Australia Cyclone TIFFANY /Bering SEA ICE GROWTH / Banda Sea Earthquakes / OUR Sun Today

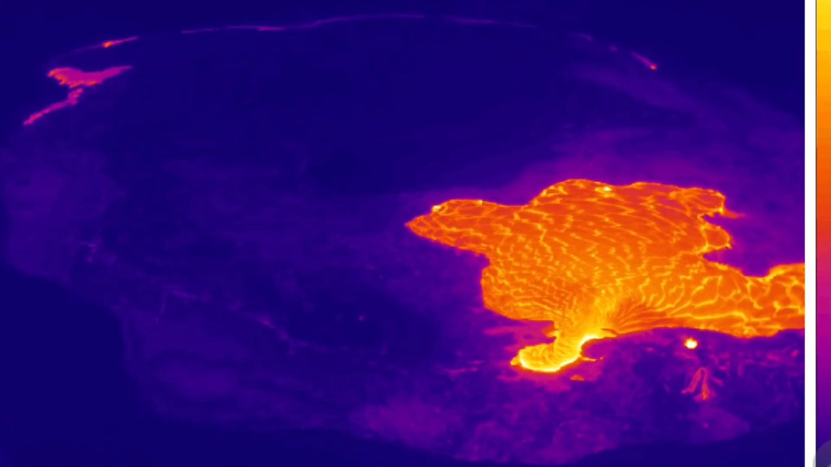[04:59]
hawaii no new earthquakes to report as some pressure is
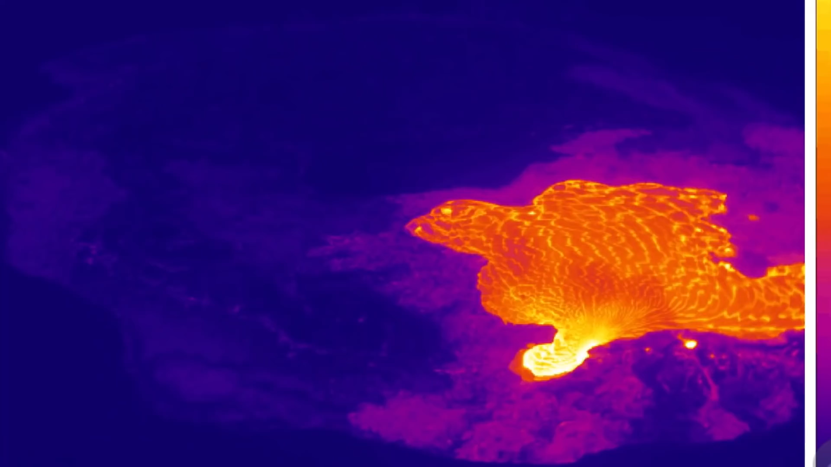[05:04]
definitely being released in the summit caldera noting there the new cone inside the caldera